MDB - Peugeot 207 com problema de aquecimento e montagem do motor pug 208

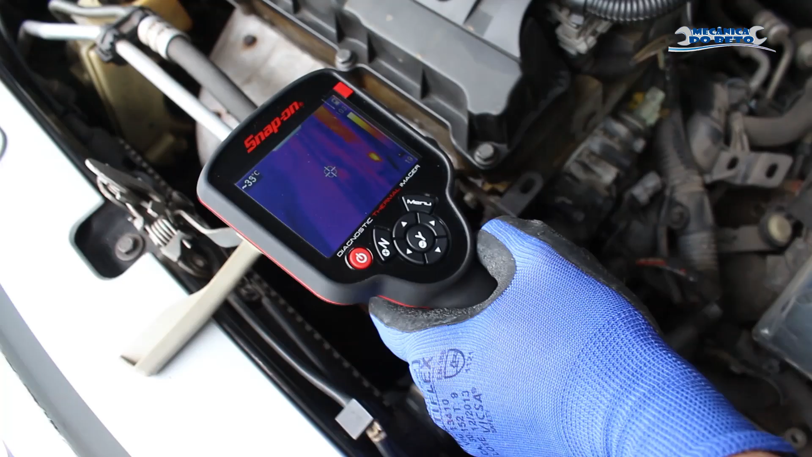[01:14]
Radiador tá todo frio Mas o carro já tá aí, ó Os seus 103 graus, né?
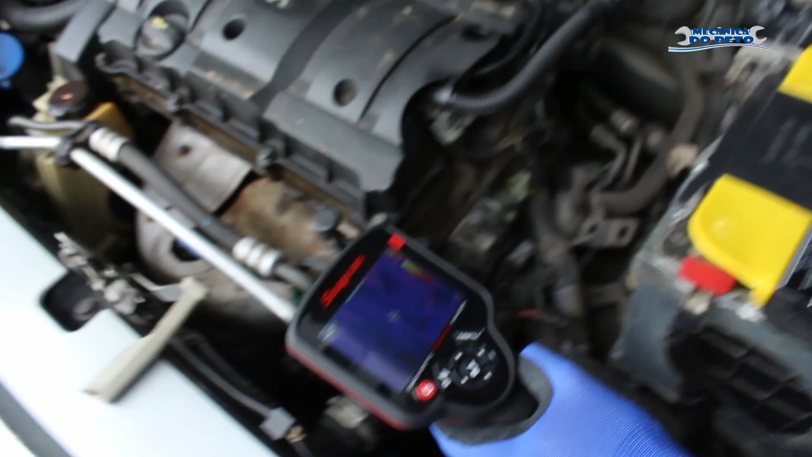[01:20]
Onde a ventrinha já ligou e não tá baixando a temperatura Pra vocês perceberem Olha a mangueira lá de baixo
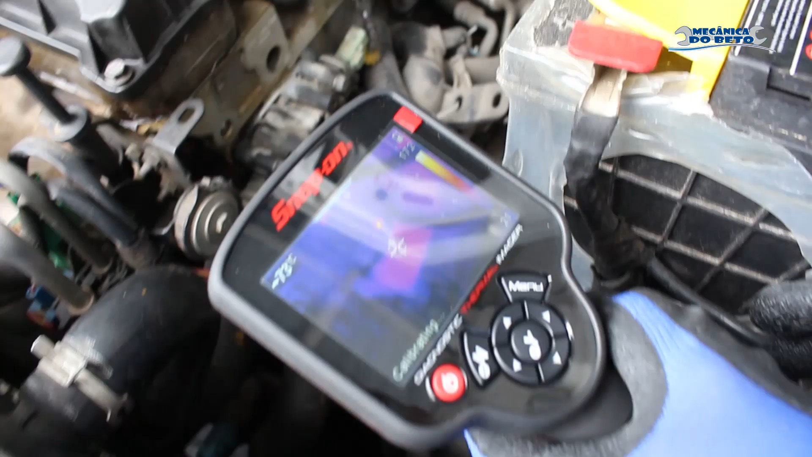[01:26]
Mostrar pra vocês aqui, ó Mangueira lá de baixo
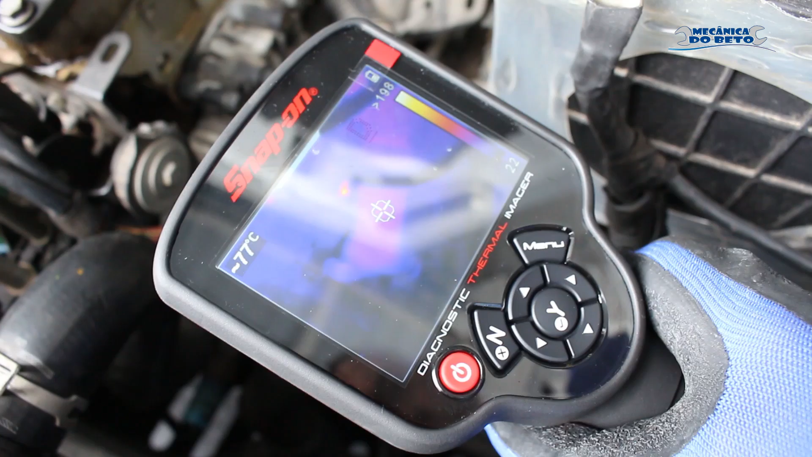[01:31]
Tá com um pouco de água Mas não tá, a temperatura aí tá 70 graus Né?
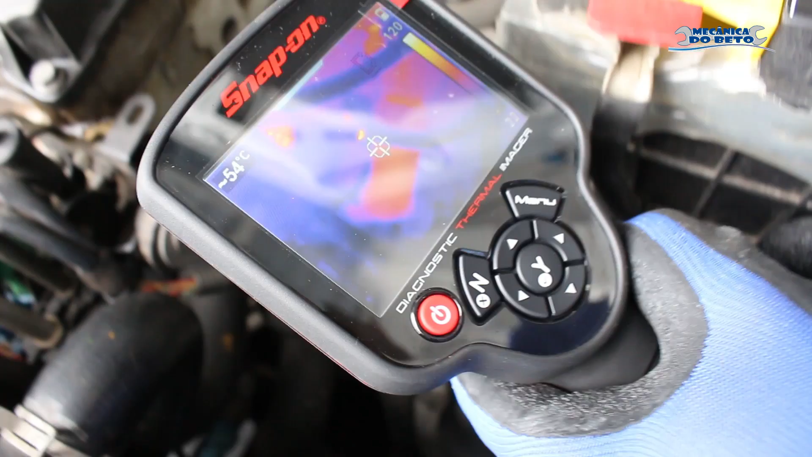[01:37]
Vou mostrar aqui a parte de cima aqui da carcaça alta Já chegou, ligou o segundo estágio da ventrinha
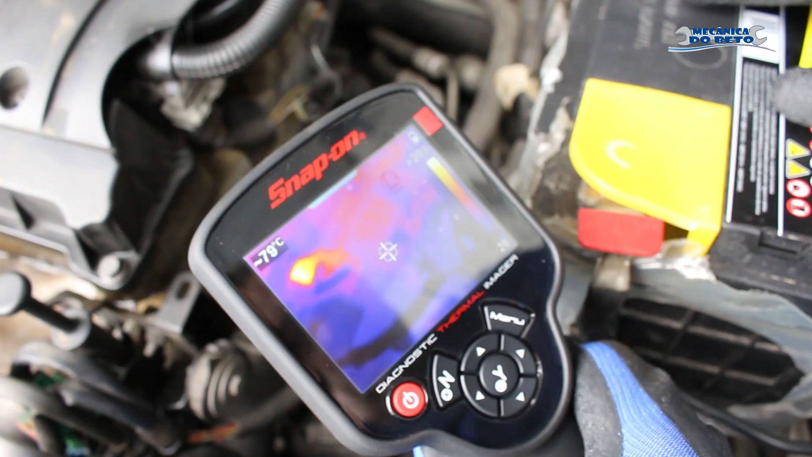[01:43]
E a água não circula ali, ó Tá?
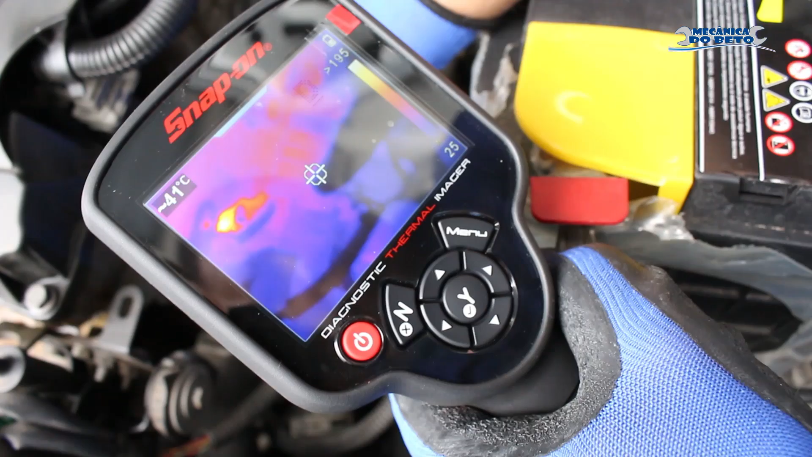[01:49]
Vocês verem aqui, ó A água não circula aqui na carcaça aqui, ó Então,
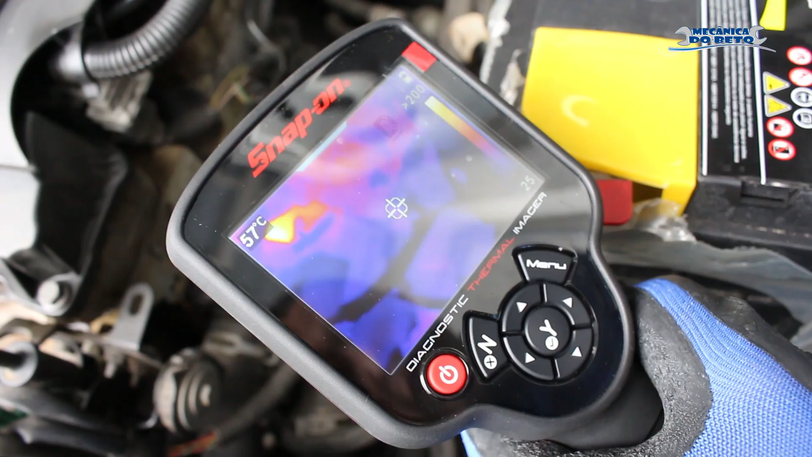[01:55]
On screen: spot 57°C
provavelmente a gente tá com problema aí de válvula termostática É Olha o aquecimento aqui,
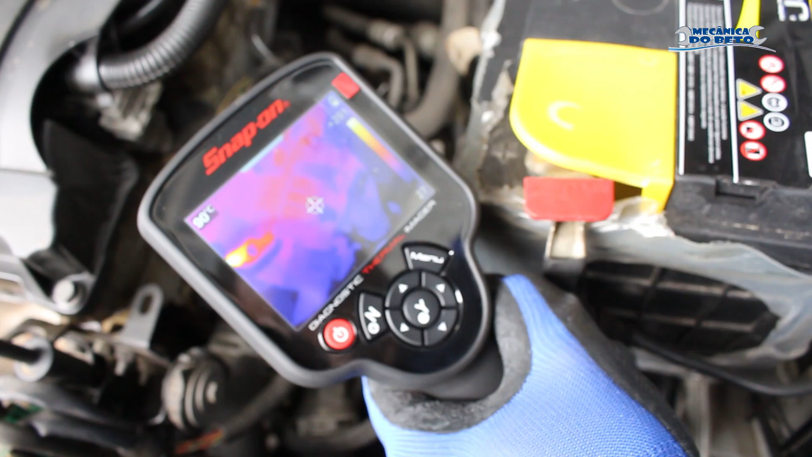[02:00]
ó Se verem A temperatura da água tá bem alta Aqui no nosso BDL já tá a 107 graus
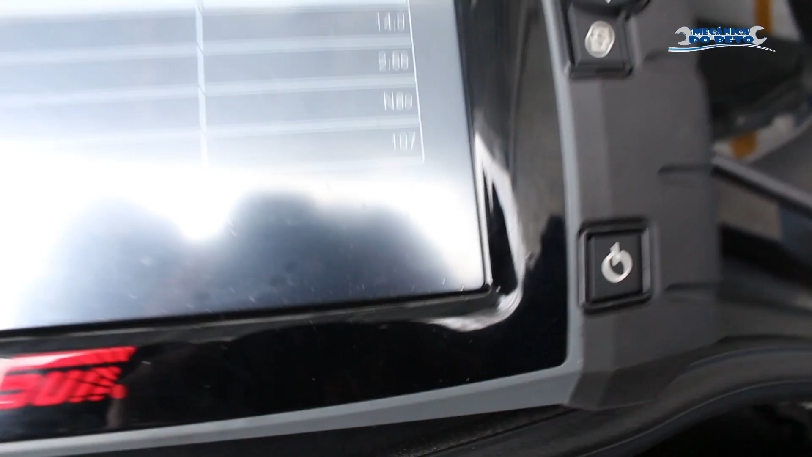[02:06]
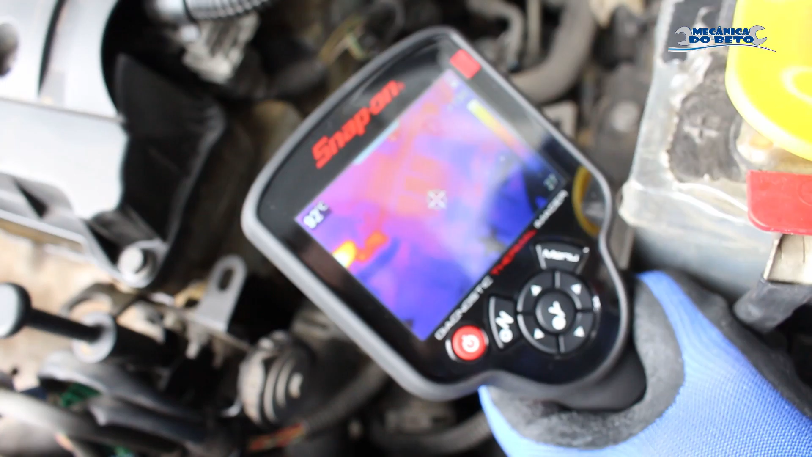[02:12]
92 ali, ó 94 pelo nosso termovisor Vamos entrar aqui,
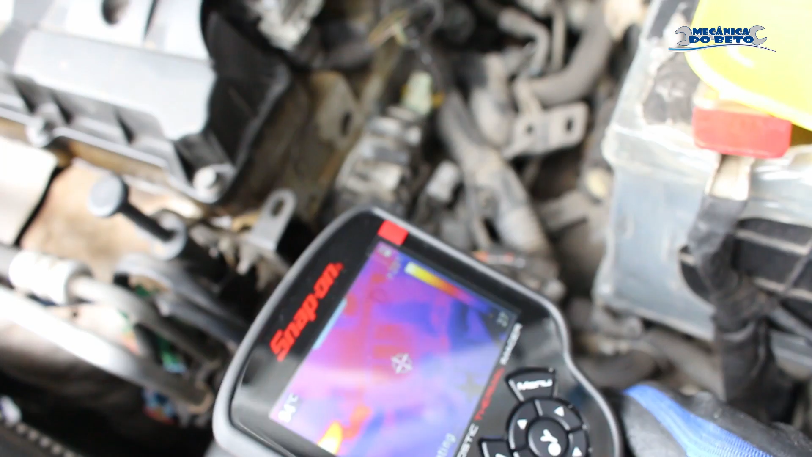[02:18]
ó Radiador De novo, ó Vocês verem aqui, ó Olha a mangueira de baixo lá, ó
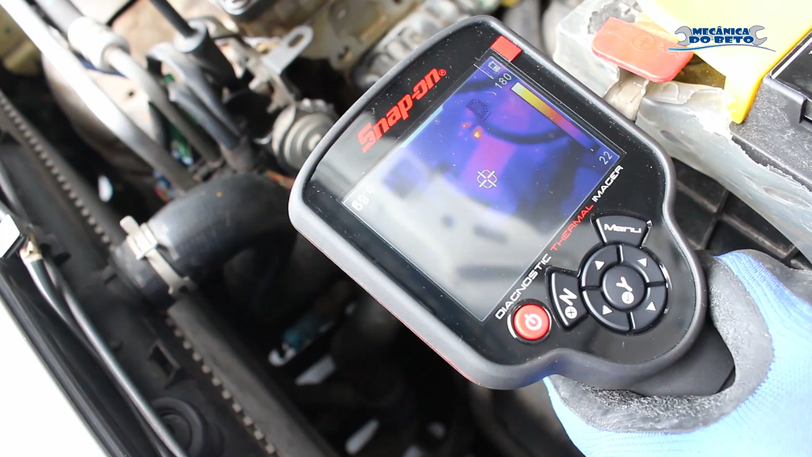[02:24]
Ó Mangueira lá de baixo A água tá querendo circular
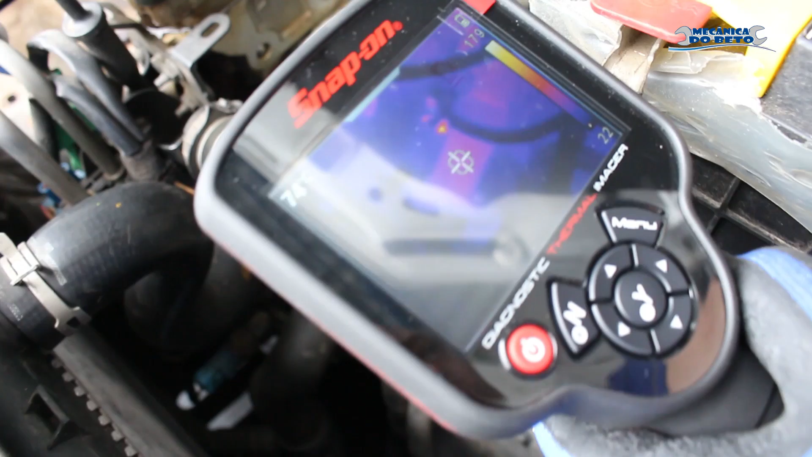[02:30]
É, se a gente deixar o carro vai começar a aquecer Temperatura subindo Já tá a 109 graus
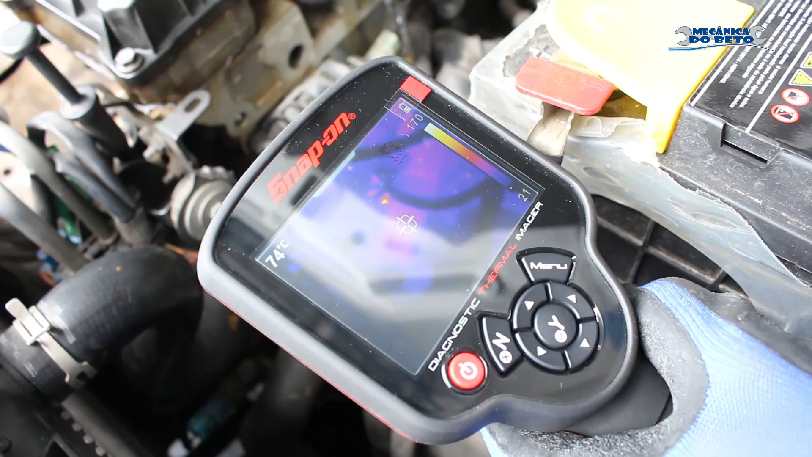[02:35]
On screen: spot 74°C
Ó Olha a nossa carcaça ali,
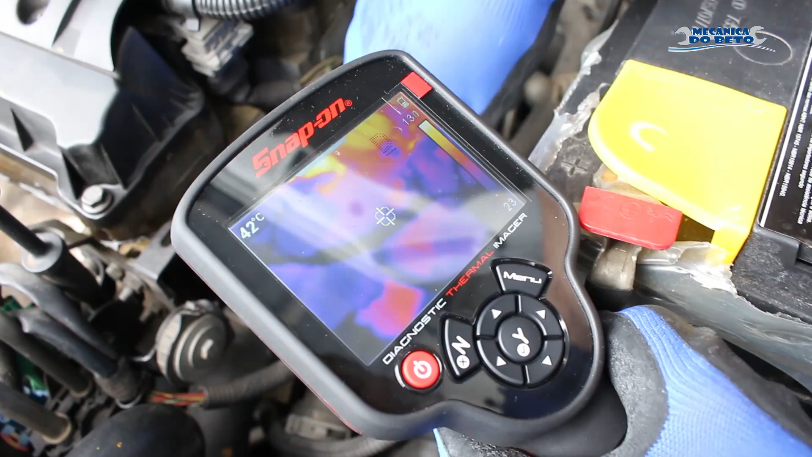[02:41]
On screen: spot 42°C
ó Olha aqui a válvula termostática Olha aqui, ó Olha a diferença da água A mangueira lá de baixo Tá quente E a mangueira de cima Tá?
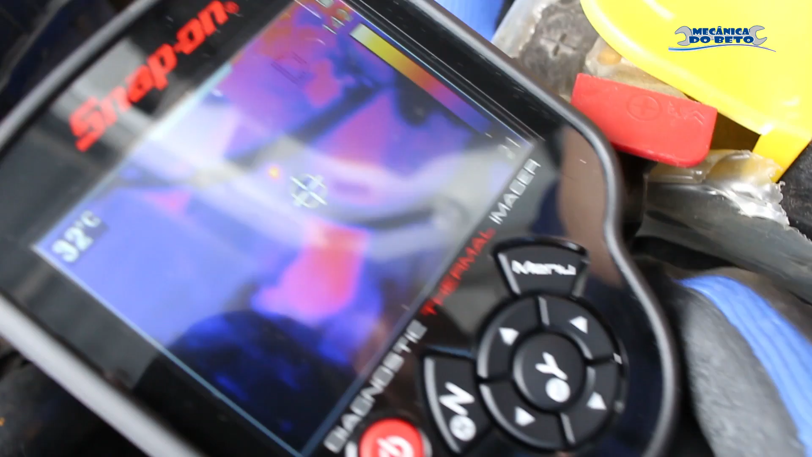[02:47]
On screen: spot 32°C
Tá fria, né?
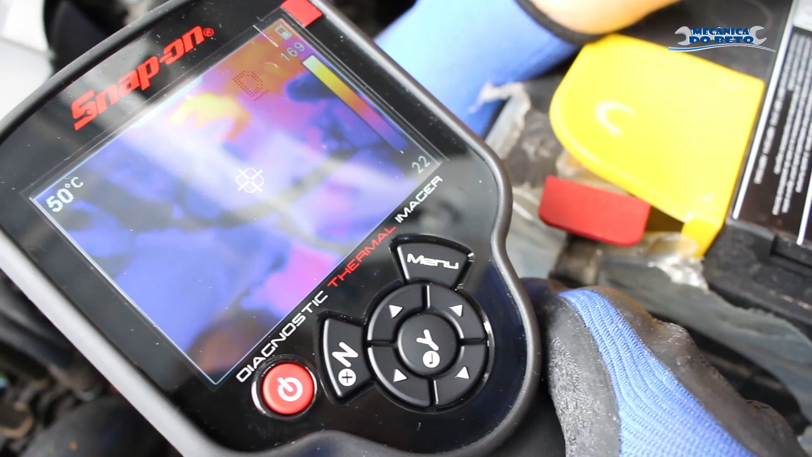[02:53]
On screen: spot 50°C
Então, com certeza aqui Nós temos problema de válvula termostática aqui Trancada Então galera, aqui, ó O Daniel tá fazendo a desmontagem aqui, ó Da válvula termostática Vamos ver aí se ela tá com problema mesmo Se a ferramenta